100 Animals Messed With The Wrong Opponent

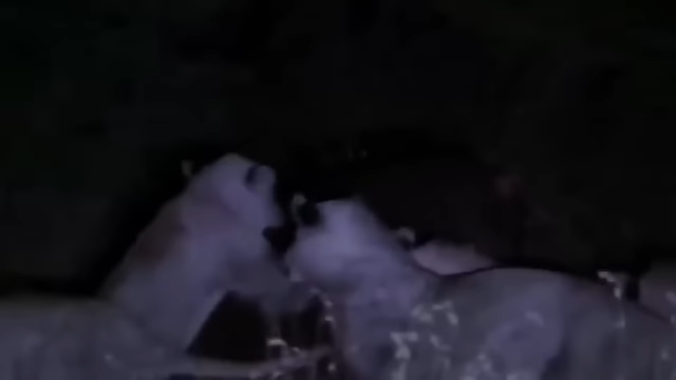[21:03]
Well, seven predatory cats will take up the case then.
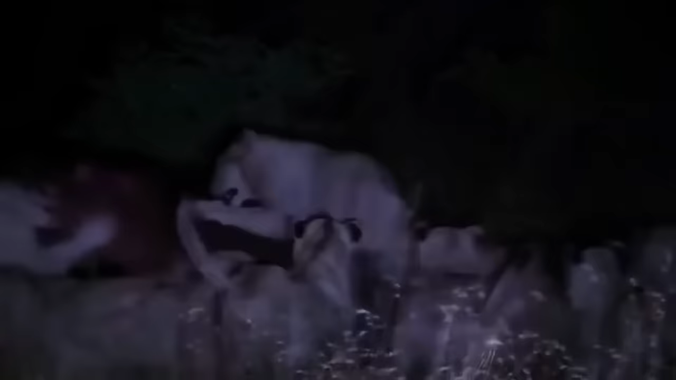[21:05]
Seven can't finish the job either? No problem.
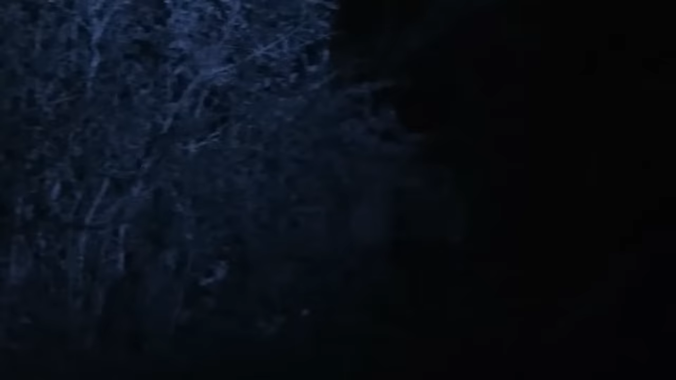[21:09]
A male comes to their aid. There is a stereotype that male lions do not hunt.
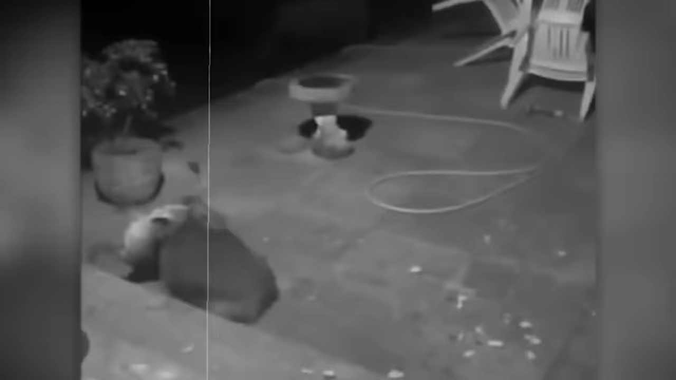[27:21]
Of course, it turned out to be brutal, but in fact, the fox simply underestimated the power of the badger.
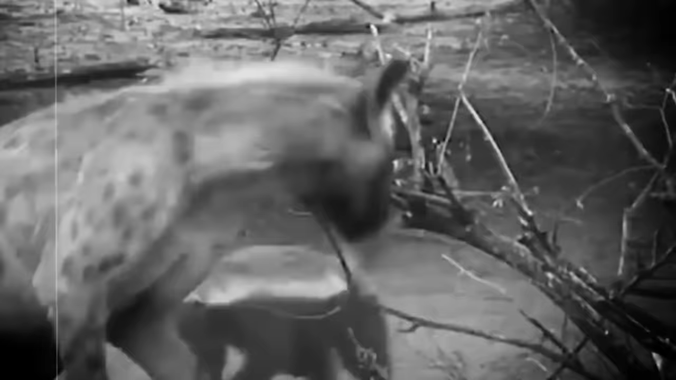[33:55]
but also reacts to attacks with the speed of a bullet.
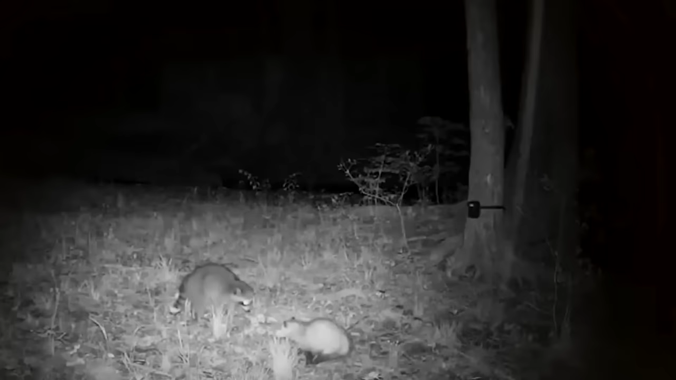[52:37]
The raccoon got angry and went into a brazen frontal attack himself. The cat has a hard time. He constantly wags, tries to get away from capture, and retreats.
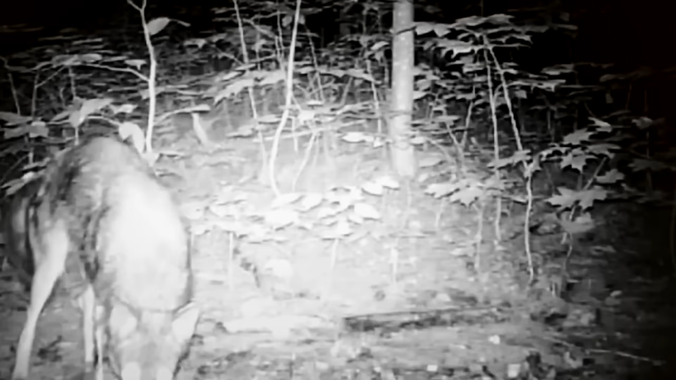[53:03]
But the most amazing thing is that when the wild cat has already turned to flight,